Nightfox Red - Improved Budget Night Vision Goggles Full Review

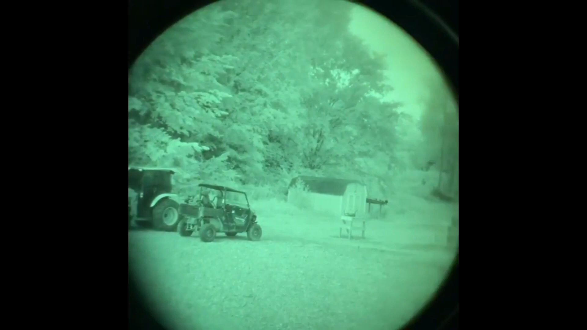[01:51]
Now I must again stress the Gen 1 aspect of this as unlike contemporary military grade Gen 3 night vision that uses ambient light,
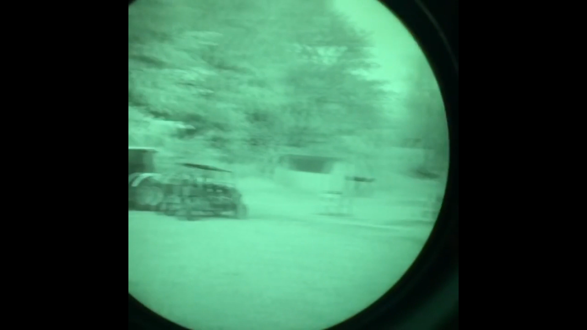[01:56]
Gen 1 devices like the Red still require an active IR light source to function at night.
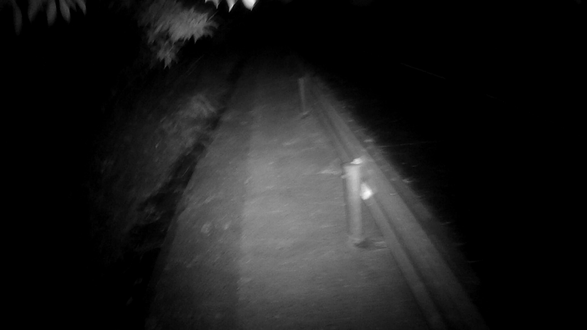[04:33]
The Night Fox Red features a full HD 1920x1080 digital sensor operating at 30fps with an impressive 46 degree field of view, perfect for using indoors with minimal disruption to perspective. The screen resolution itself has also been improved
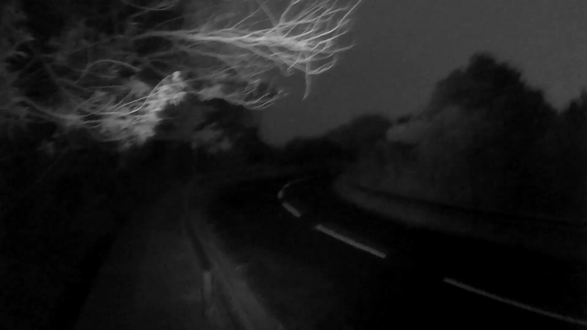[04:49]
to 480x360 allowing for a smaller body which further improves the device's ergonomics.
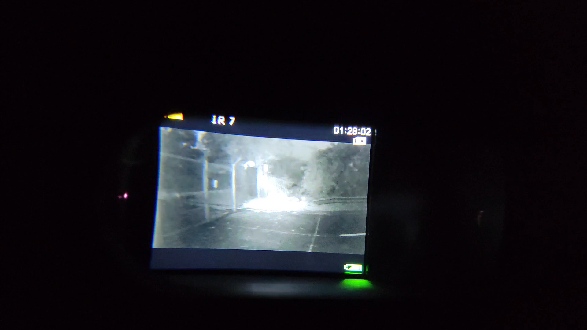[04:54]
As with previous Night Fox products, the Red has 7 IR brightness settings, though the difference between the lowest and highest setting isn't particularly huge.
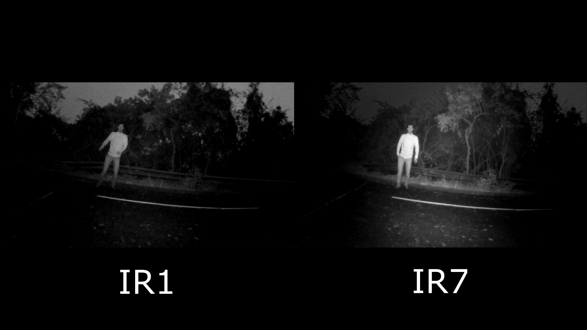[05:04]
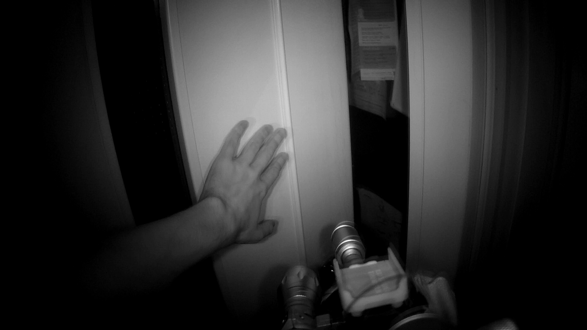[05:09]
It's also important as an air softer to note that you will have to cycle through all the other IR brightness levels to attain the highest one,
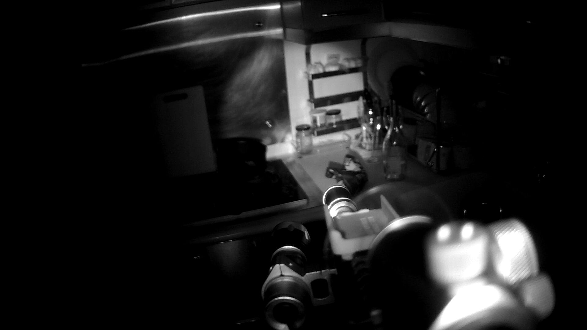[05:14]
so I do recommend a switchable IR weapon light
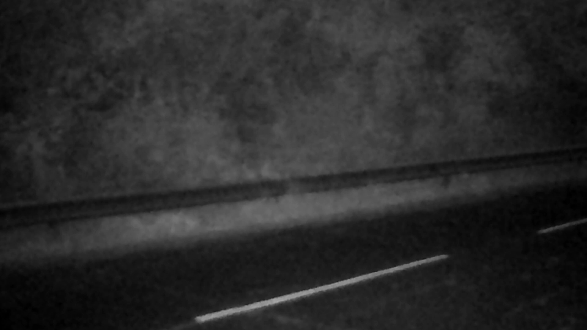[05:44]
like the cape before it, is practically useless from a utility standpoint, though the higher resolution and frame rate does make it an improvement.
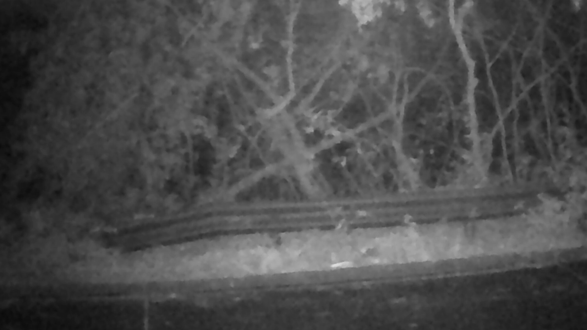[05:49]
The recording functionality is simply fantastic.
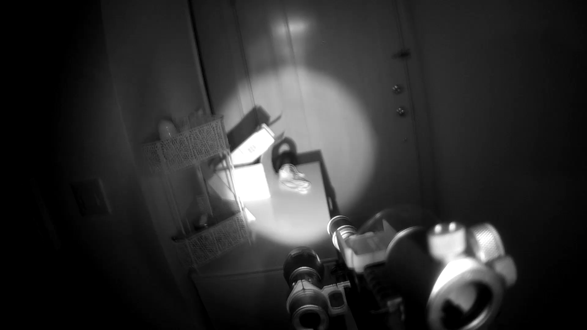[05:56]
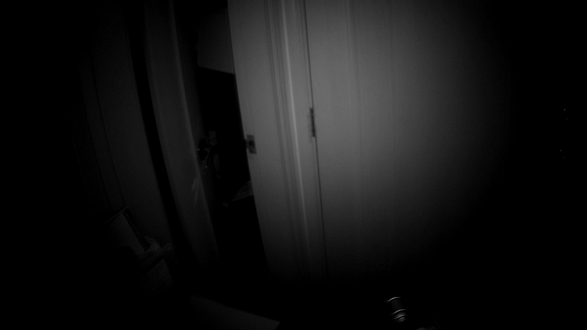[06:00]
Not only is it now full HD,
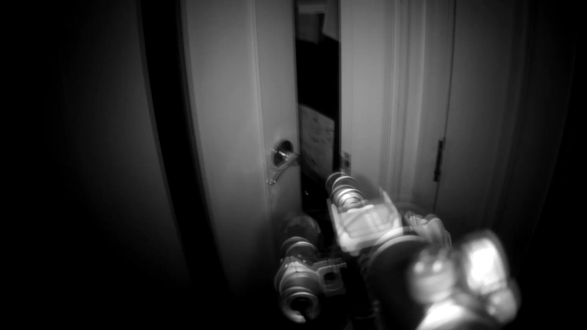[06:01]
but it also records sound, though I have noticed the occasional flicker in the picture. Audio quality is decent enough, though frankly,
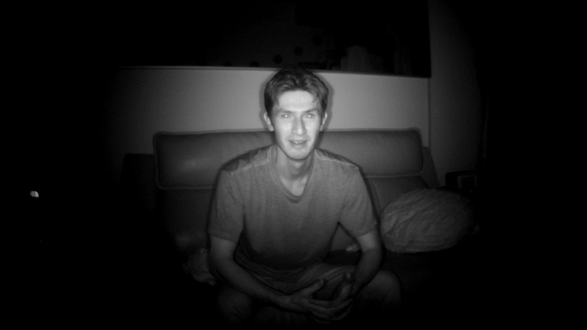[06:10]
this is the only night vision device that could even have audio in the first place at this price point, so I'm not really complaining.
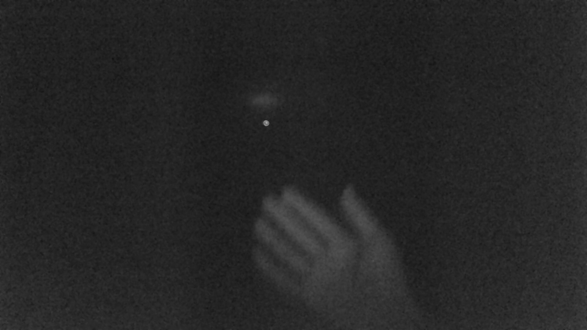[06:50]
I have no idea why or how to replicate this, but there's a chance I might not be the only one,
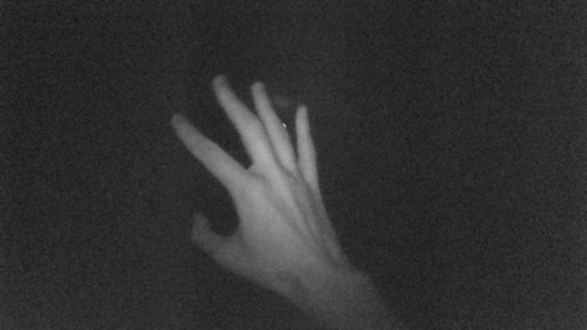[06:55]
so give your device a chance if you ever encounter something similar.
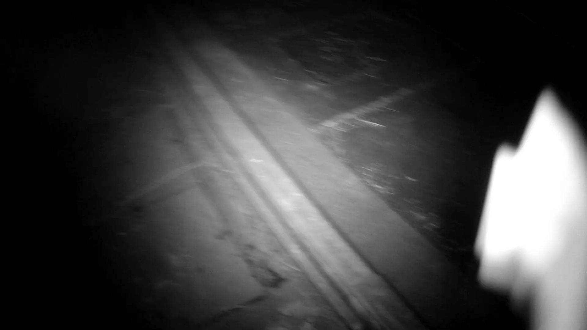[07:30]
the wide field of view gives you greater situational awareness
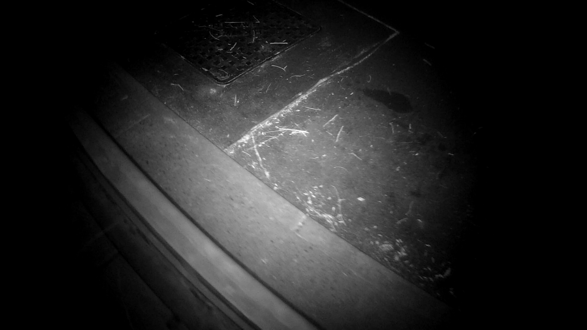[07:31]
and also
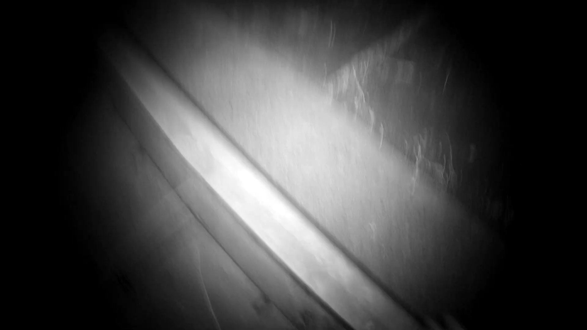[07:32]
reduces the adjustment time needed to effectively use the device.
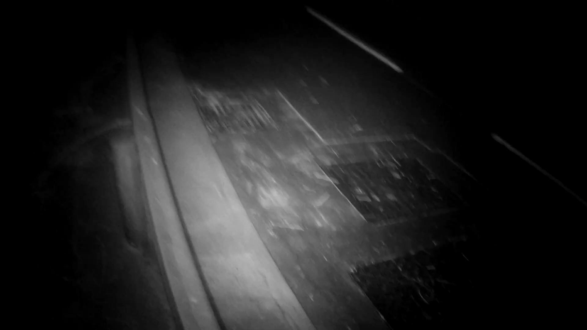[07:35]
Frankly, I think Nightfox have truly outdone themselves on the design here.